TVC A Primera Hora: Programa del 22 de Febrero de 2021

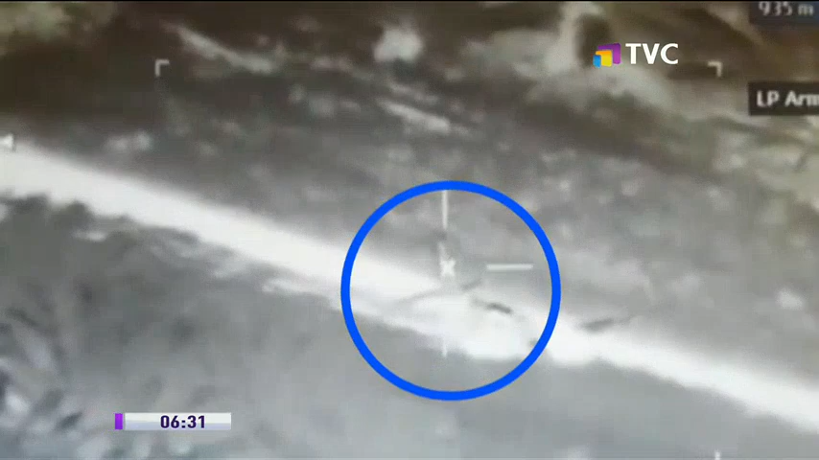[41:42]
Eran las 18 horas con 53 minutos del jueves 18 de febrero,
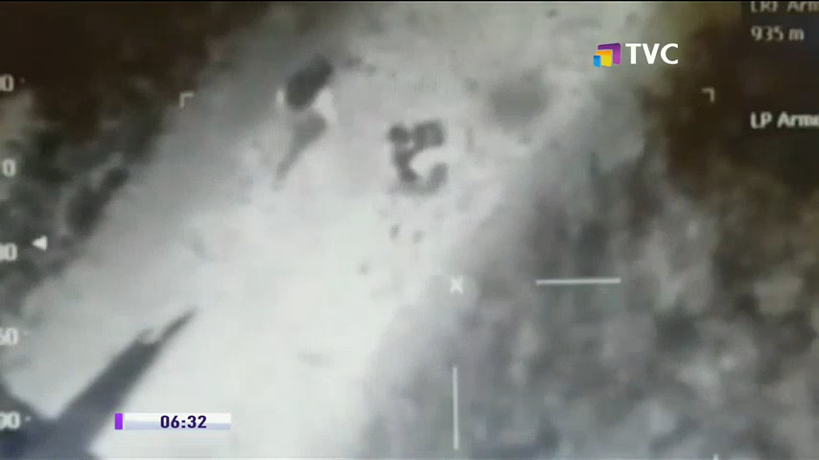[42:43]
ya lo ponen al hombro más adelante y abandonan el aire.
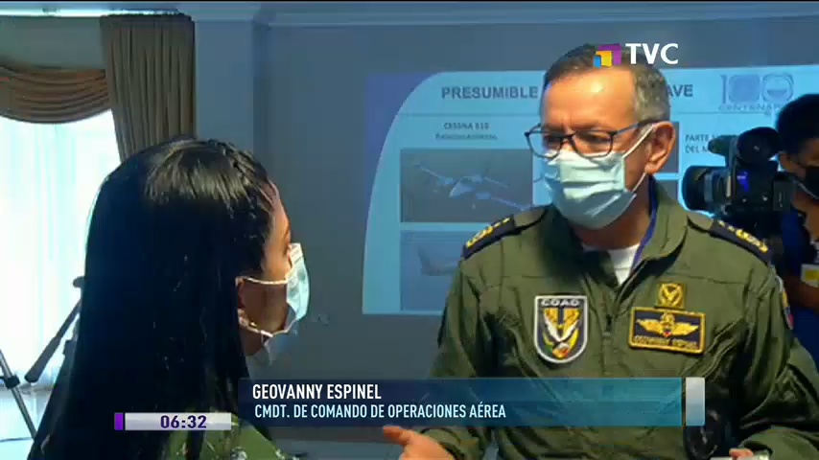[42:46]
Según las fuerzas armadas,
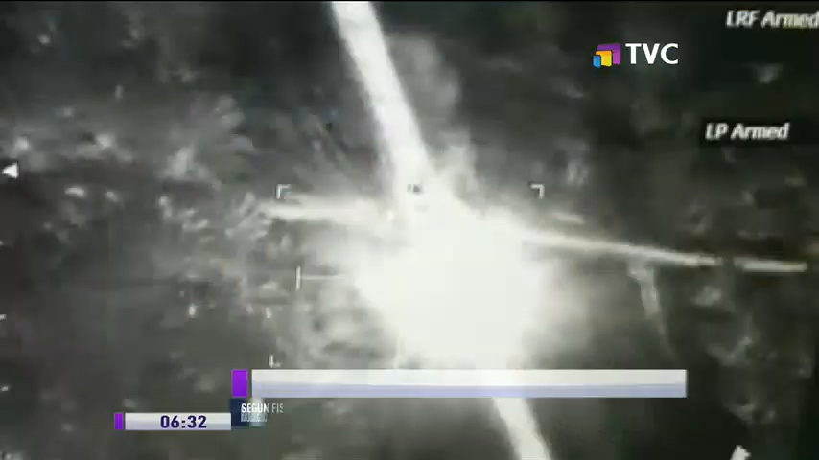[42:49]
estas mismas personas se habrían encargado de incendiar la aeronave ilegal para eliminar evidencias.
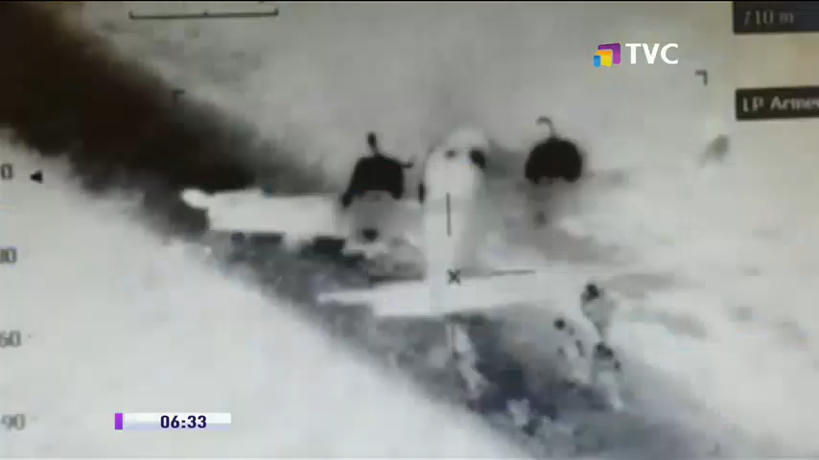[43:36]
Paquetes que posiblemente quienes aparecen en el video intentaban rescatar antes de incendiar la avioneta.
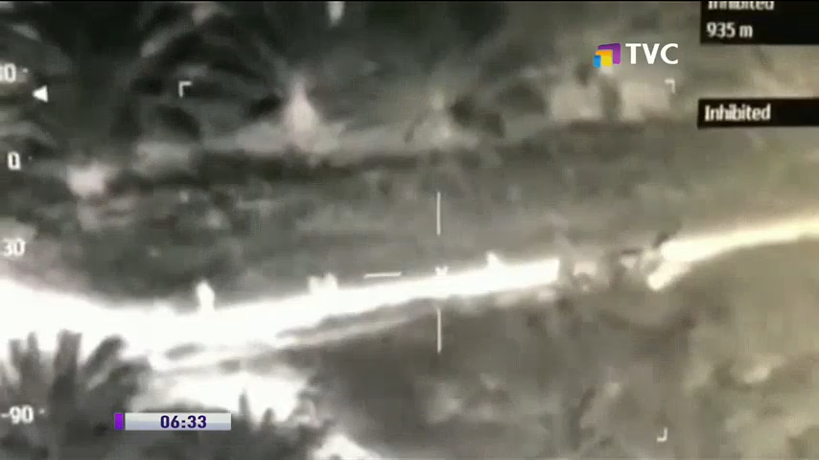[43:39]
Por ahora, las investigaciones de las Fuerzas Armadas,